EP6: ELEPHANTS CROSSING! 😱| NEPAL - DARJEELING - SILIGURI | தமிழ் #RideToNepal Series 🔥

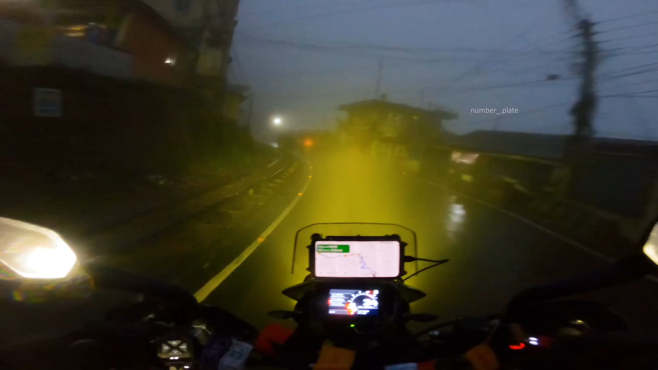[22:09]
வெளில. வாட் இஸ் இ டூயிங் மேன், கம் ஆன். எல்லோ லைட் சூப்பராக பர்ஃபார்ம் ஆகுது, yellow fog. But if you go behind this sumo pogaya bistari theriyadu. Guys, neenga indha day oda videos la nariya portion la note panniruppeenga. Enake konja light ah cold mari vandiruchu, ena indha kulur illa indha malaiyila konja nanajadunala and visor open panni ootradunala. But konja munadi pora sumo um pathina pogaya adichite irundanga,
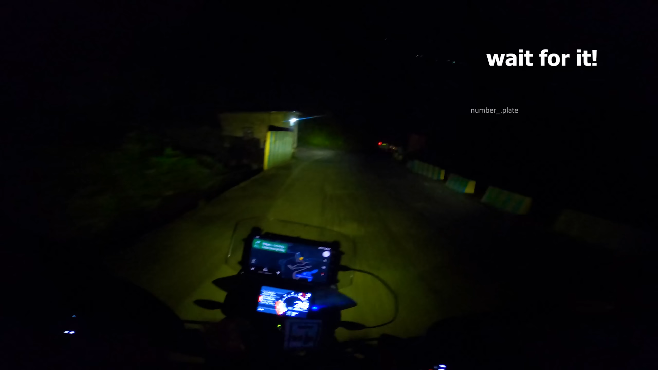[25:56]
இவ்வளோ டிராஃபிக்கு,
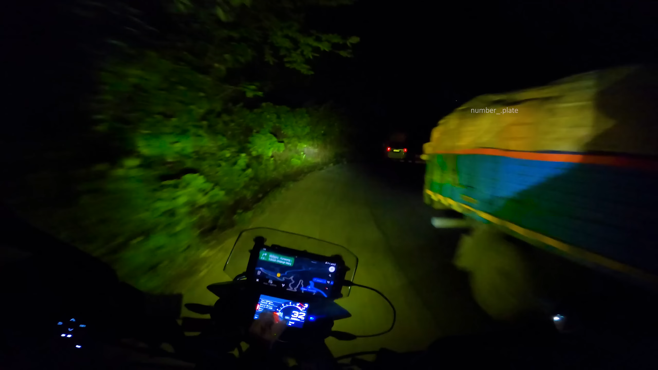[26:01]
இவ்வளோ சின்ன சின்ன ரோட்லேருந்து ஒரு பெரிய ரோடை பார்த்தோன்னே கொஞ்சம் ஹைப்பர் ஆகிட்டு நான் கொஞ்சம் அப்படியே ஒரு 70-80-90 க்ரூஸ் பண்ணியிருந்தேன்.
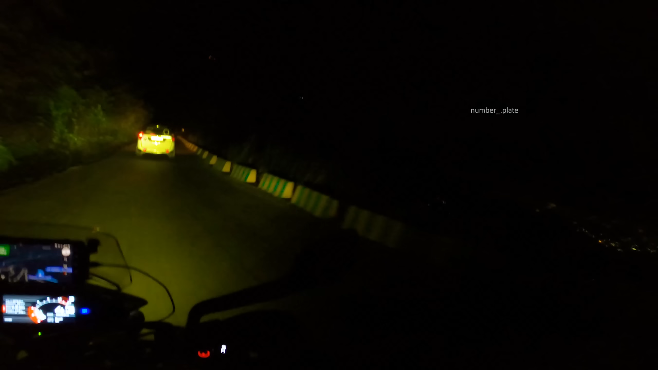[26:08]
போயிட்டுருக்கும்போது ஒன்று பார்த்தேங்க, நீங்களே பாருங்களேன் டூட், நிஜமாவே யானை போகுதுடா.
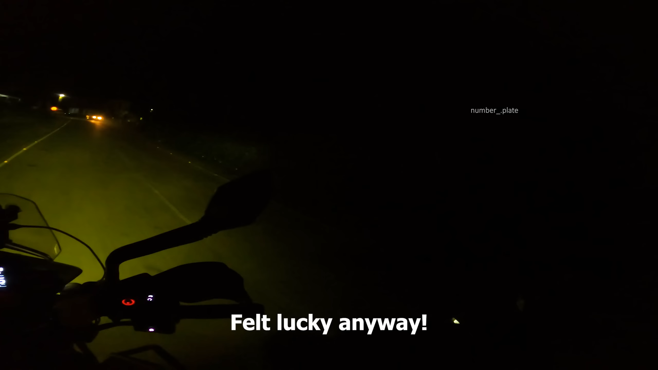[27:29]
இப்போ இந்த ரோட்டில் போச்சு, இப்படி கிராஸ் ஆகி எல்லாம் கும்பலாக போச்சு.